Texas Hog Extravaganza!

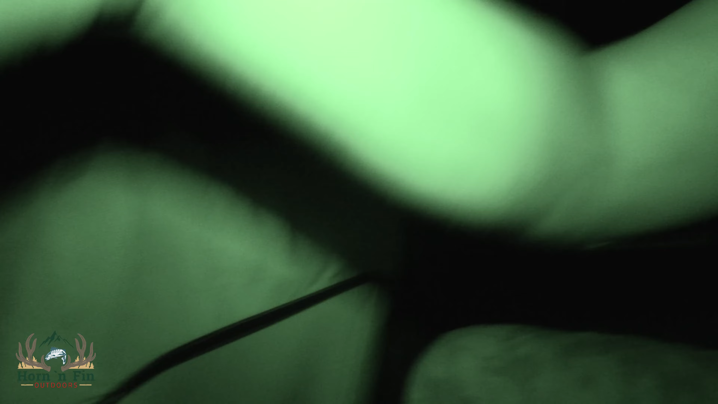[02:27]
and we were just kind of hanging out in the car as it got dark. But unfortunately, nothing happened.
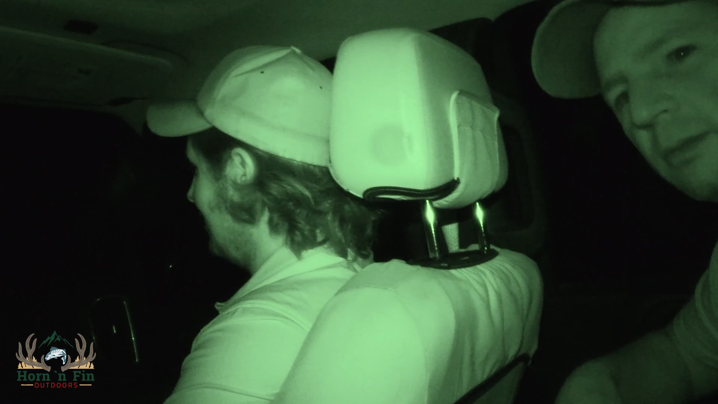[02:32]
So no pigs showed up on his camera. This close. Yeah. As we sat around there for about a half an hour just talking in the car
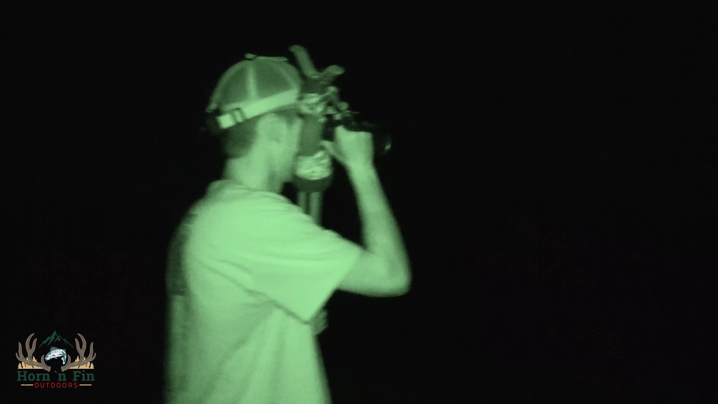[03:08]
Jason had a handheld thermal scanner as well, and the hunter had a thermal scope,
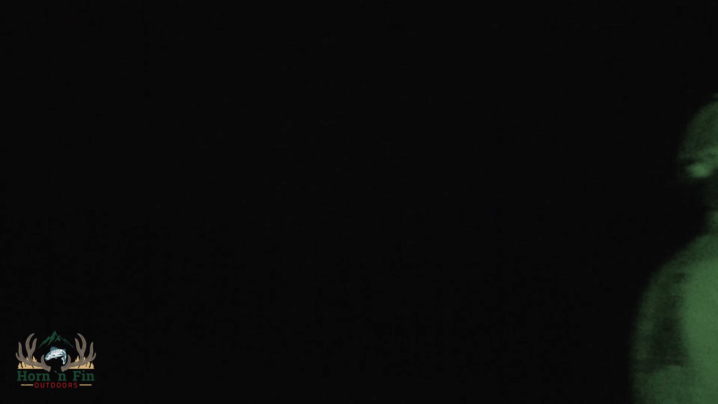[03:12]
but for safety reasons, he's not glassing around with the scope. He's just walking kind of in the dark,
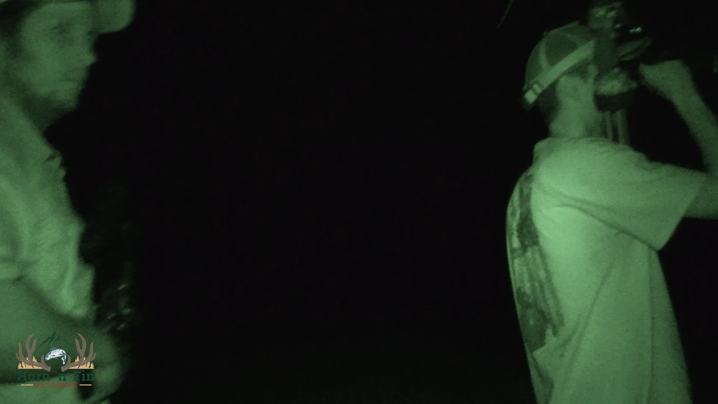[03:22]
which made for interesting movements through the woods. It just so happened that this trip out there,
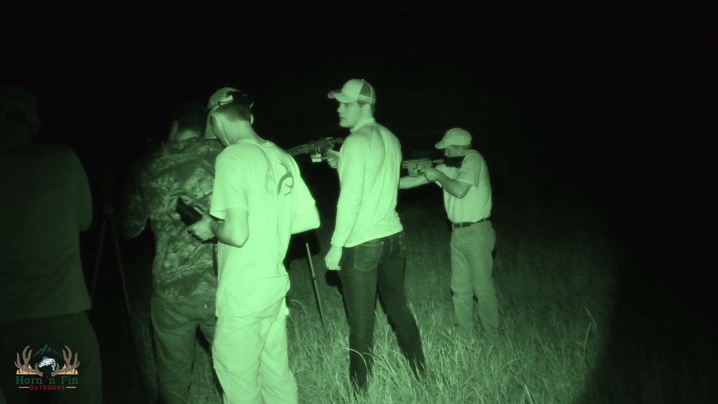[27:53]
It happens. So fortunately, he was also getting pictures of hogs on another camera.
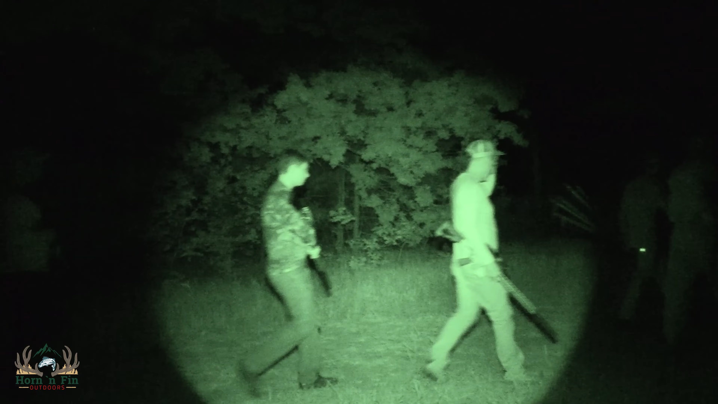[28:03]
So now it's time to bring everybody back to the truck again, pack everything back up in the trucks, load up,
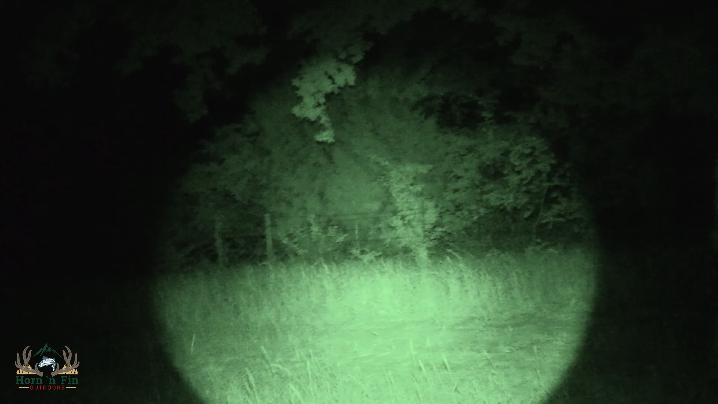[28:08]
drive out through the gate, drive over to the next property, and sneak in this next property.
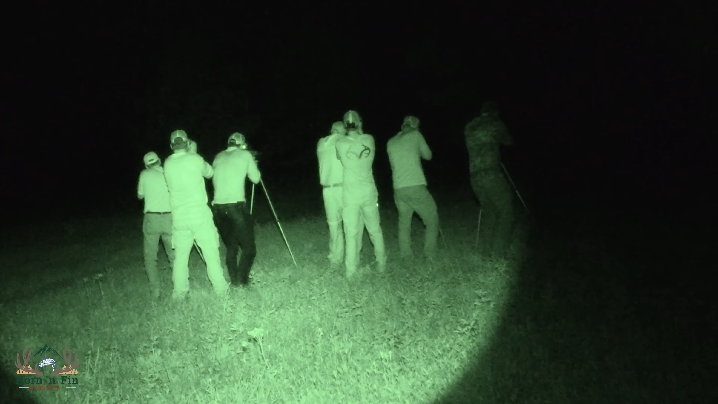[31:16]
and as the pigs were running to the right and the left, the guides were able to tell the hunters,
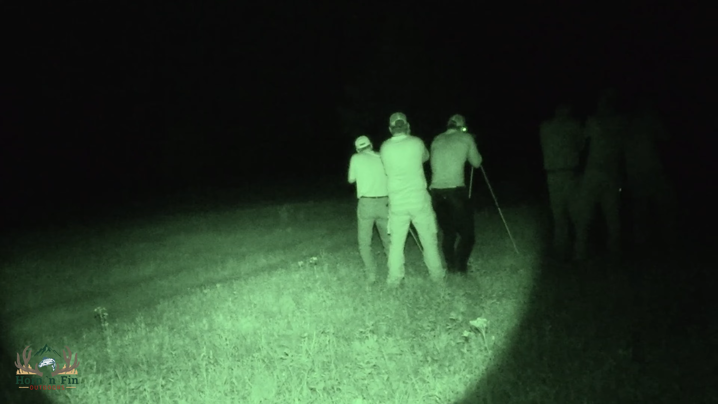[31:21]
okay, left side, shift left, right side, turn right, and that way everybody's not swinging rifle barrels around.
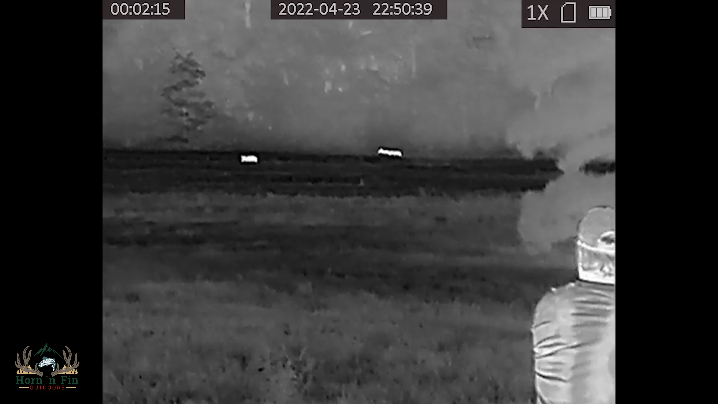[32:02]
the hunters are shooting, I'm watching some pigs, the other guides are, and the hunters are watching other pigs,
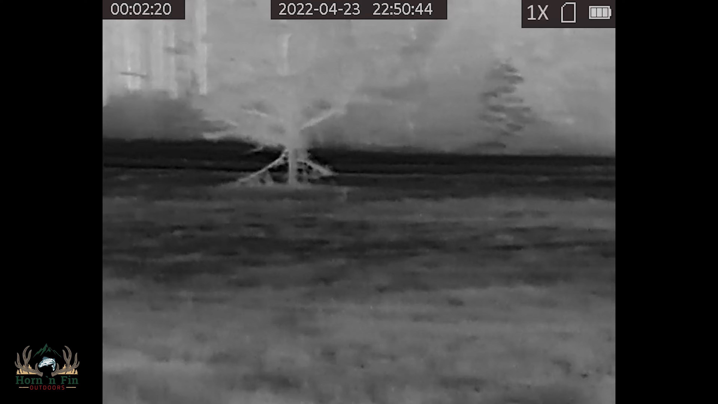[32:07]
and I can definitely see three pigs that have been hit.
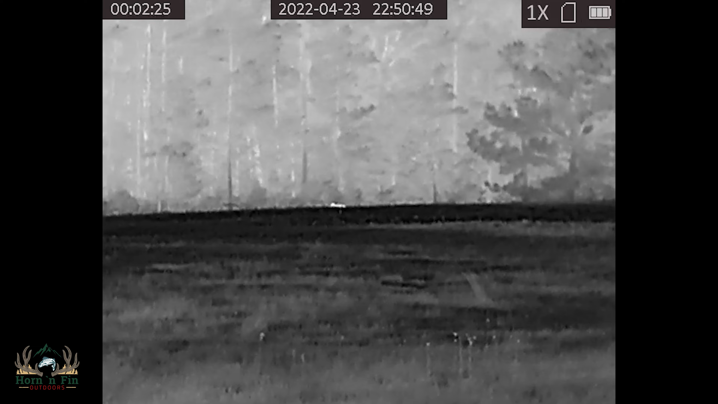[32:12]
And now, after all the pigs are gone, we've got to figure out a way to get all these pigs.
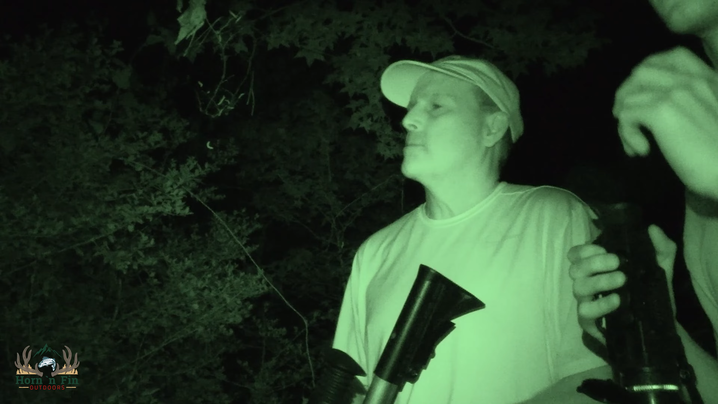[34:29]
Okay. Yep. Go ahead and, let's wait till Dan circles out. Okay, take your aim, but leave your safety on. Can you see the hog okay? Yeah. Okay, we don't want to head shoot him. I want you to shoot him right in the shoulder. Okay. Is that good?
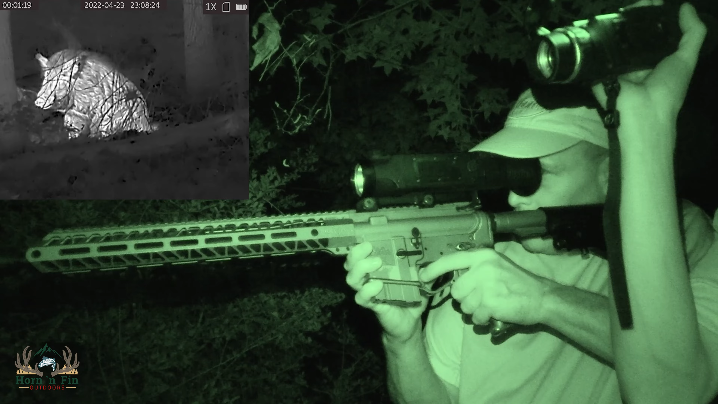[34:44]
All right, now wait just a second. Okay, put your safety off, finger off the trigger. Wait. Yeah.
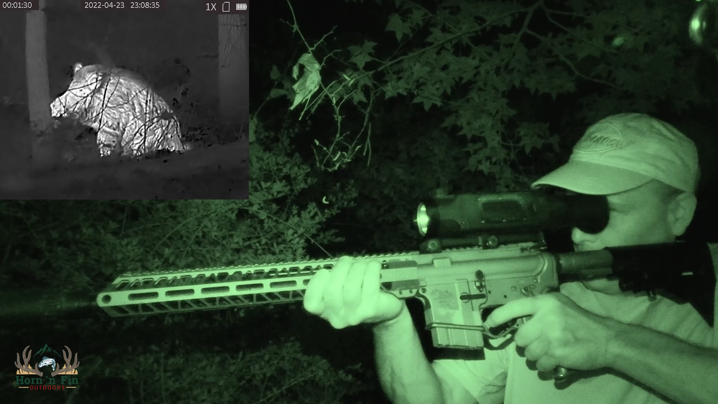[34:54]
Now, shoot. Okay, safety on. Dan, get out! Let me see the gun, please. Safety down. Hold this.
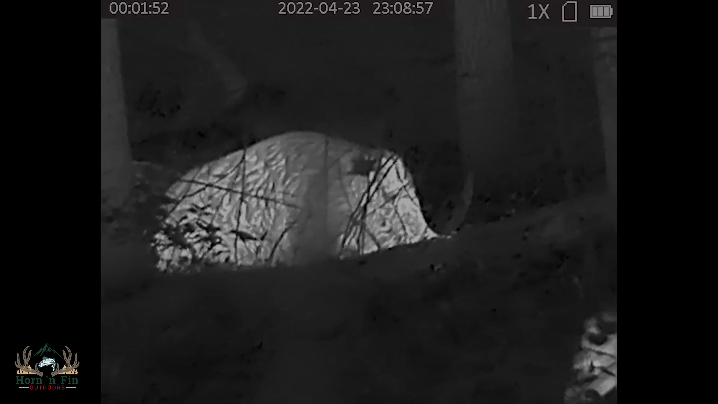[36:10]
wanted to get the boar dead and finished off, and also didn't want to take the chance of his dog getting hurt, so he rushed in there and finished it off. And now again, the hunt's done,